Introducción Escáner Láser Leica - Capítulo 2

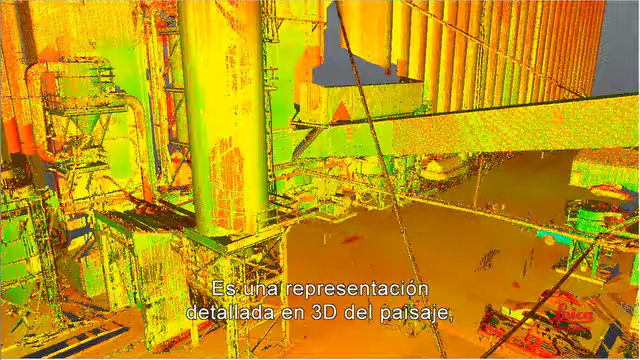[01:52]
It's a detailed 3D representation of the scene, often called a point cloud.
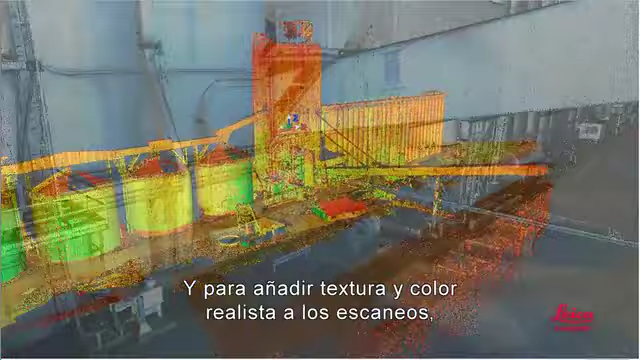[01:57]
And to add realistic texture or color to scans, matching photos can be taken. Can you tell us how that's done?
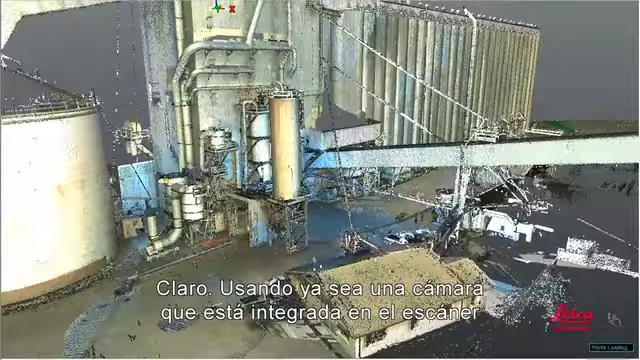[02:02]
Sure. Using either a camera that's built into the scanner or using an external camera and automatically merging the photos with scan data.
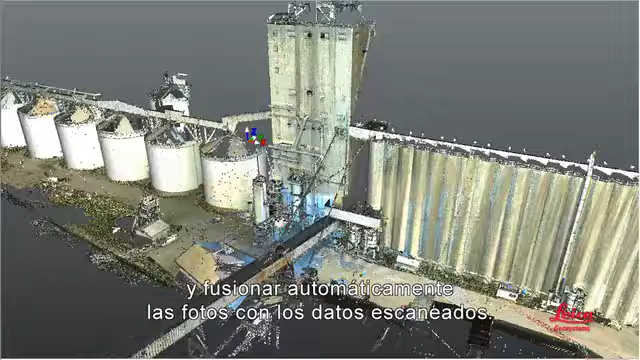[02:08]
Scans can also be easily geo-referenced to local coordinate systems, just like conventional surveys.
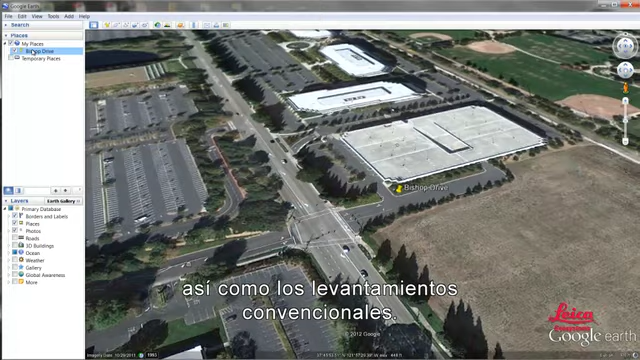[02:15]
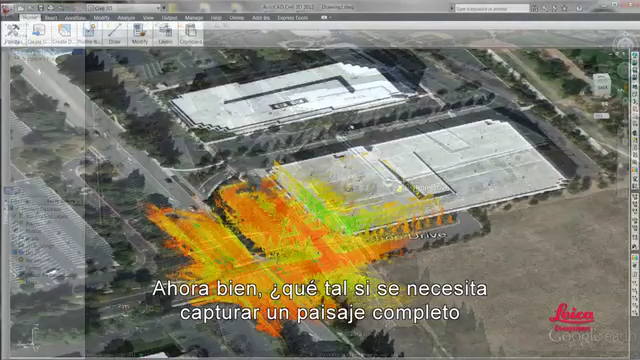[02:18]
Now, what if you need to capture an entire scene where some views may be obstructed? Or if a site is so big that the scanner can't reach all of it with one scan? Right.
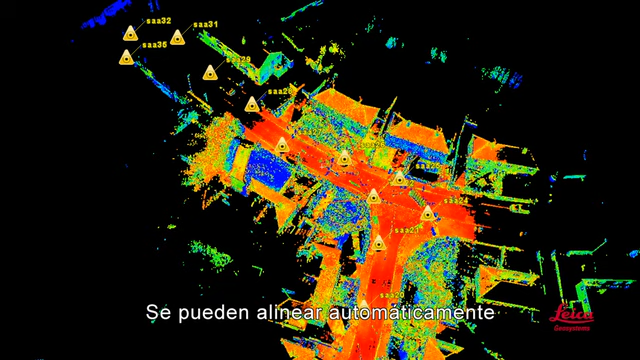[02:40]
Multiple scans can be automatically aligned with each other. Can you help us understand how that's done? Well, if the scanner is properly equipped, this registration step can be done right on board the scanner.
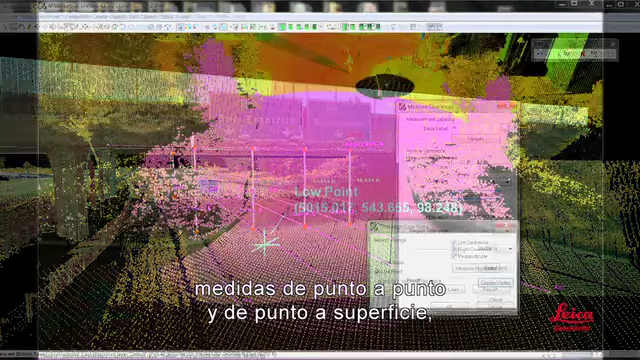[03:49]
point-to-point and point-to-surface measurements, high and low points and tie points,
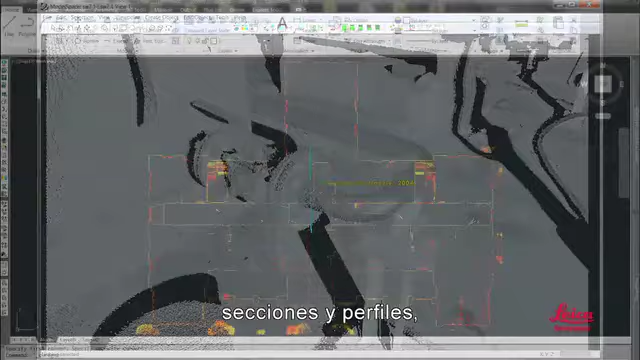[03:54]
sections and profiles, volumetric reports, line of sight and witness viewpoints, and bullet trajectory analysis.
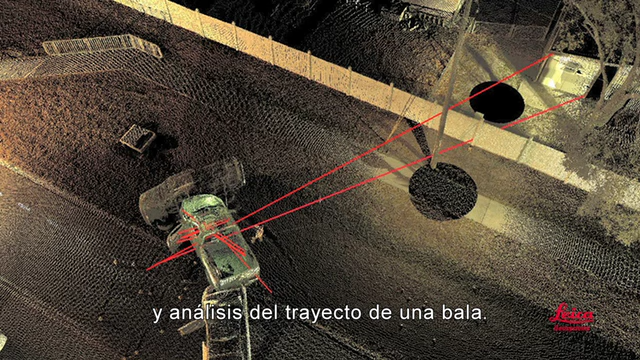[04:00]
And you can also create more advanced products and deliverables,
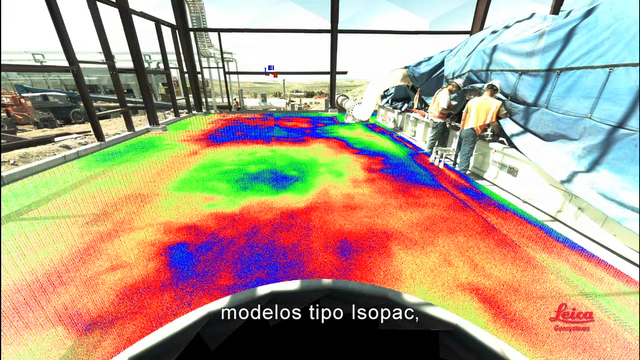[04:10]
links to asset information, fully textured models,
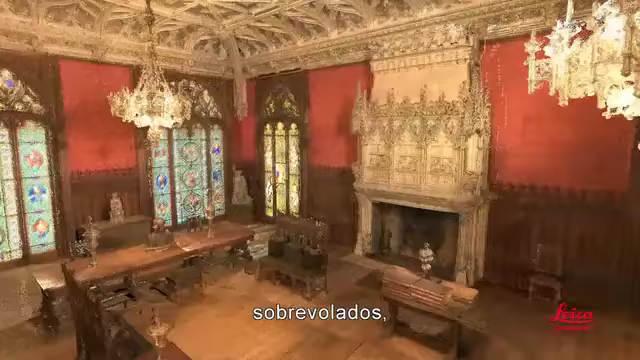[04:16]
fly-throughs, fully intelligent plant models, or building information models, BIM.
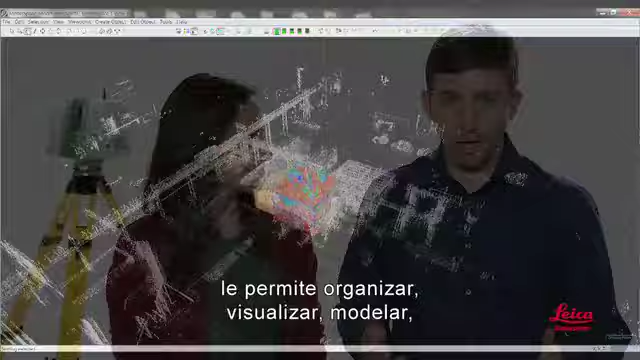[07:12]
model, and do almost anything you want with point clouds.
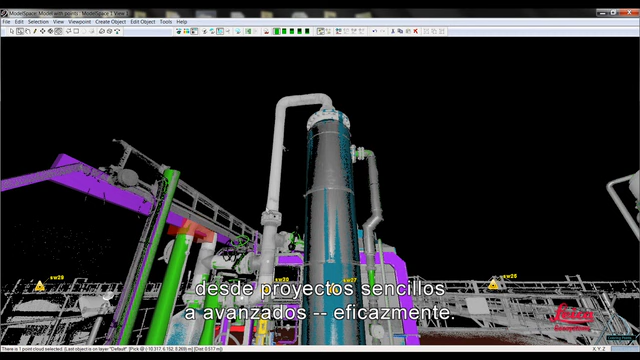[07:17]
From simple projects to advanced ones, efficiently. Our modeling software is yet another virtual industry standard.